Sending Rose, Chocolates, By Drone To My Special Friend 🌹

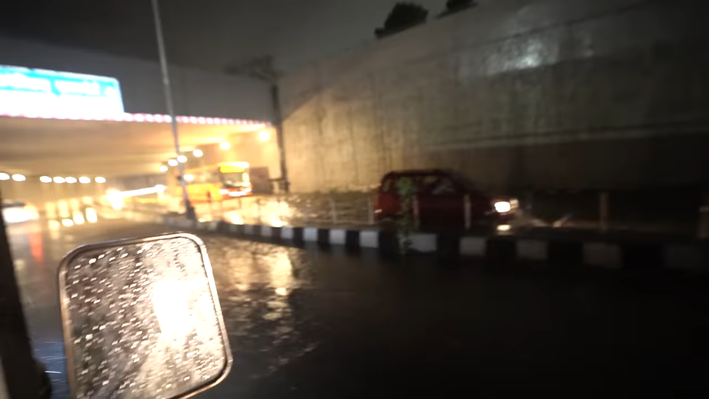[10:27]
ओए, ओए, अंदर तक आ गया पानी, बस खराब पड़ गया था।